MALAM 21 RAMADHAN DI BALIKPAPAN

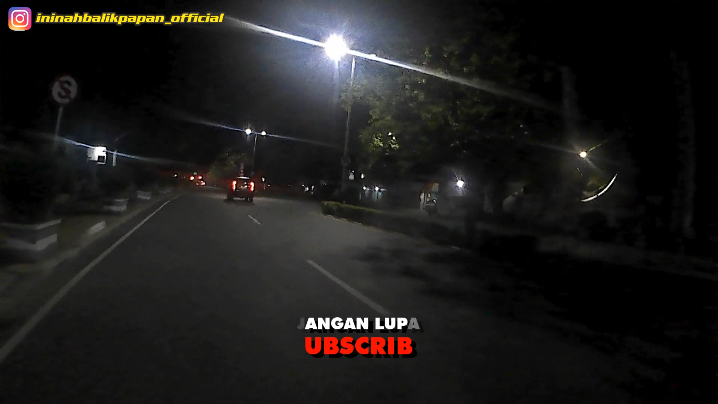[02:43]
Bulannya jelas teman-teman ya. Pohon-pohonnya betul-betul enggak ini ya, enggak bergerak karena anginnya memang sepoi-sepoi teman-teman. Nah itu kita lewat daerah Singgan ya.
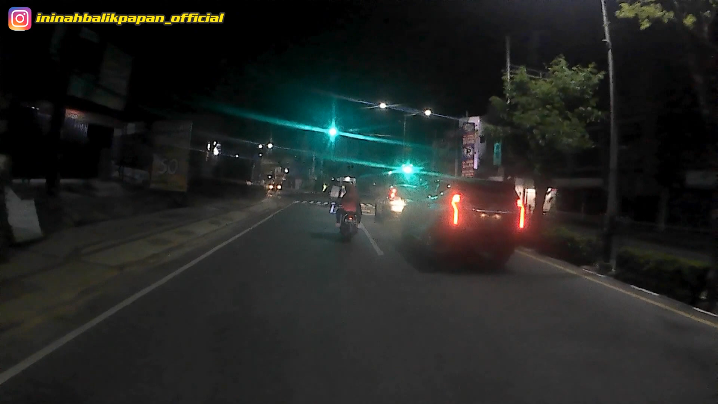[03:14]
Ini jam 1, sekitar jam 1 malam ya. Betul-betul ini ya, cuacanya sejuk. Sejuk gimana ya, pokoknya sejuk lah.
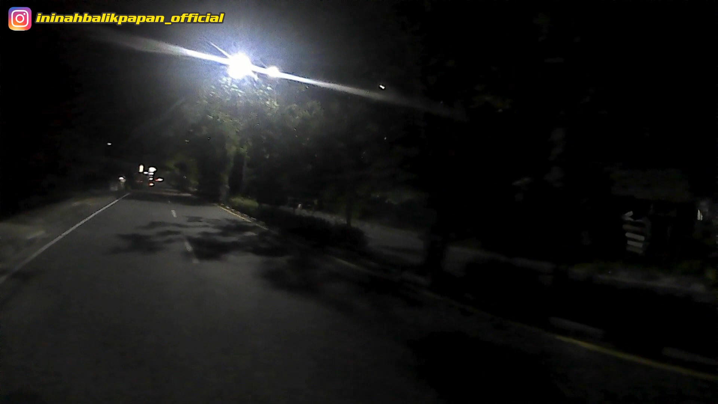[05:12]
sengaja saya lewat sini karena kan pinggir laut. Di sana kalau dekat laut itu anginnya ini ya lumayan kuat, kenceng ya. Tapi malam ini betul-betul ini ya anginnya sepoi. Pohon juga nggak bergoyang-goyang.
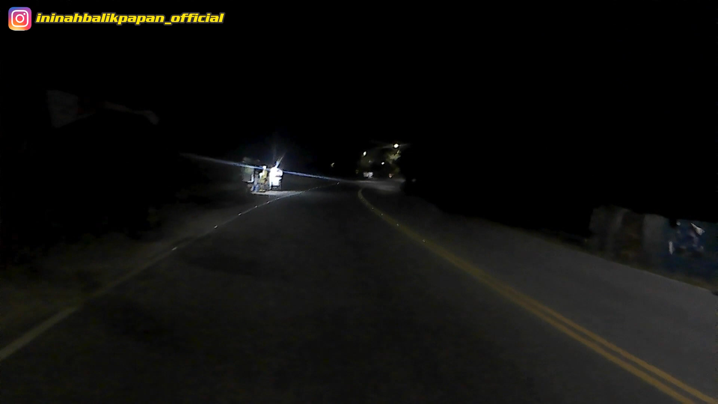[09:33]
Dan ini apa ya, bukan ini ya, gelap, bukan mendung ya, karena bintang-bintangnya kelihatan semua.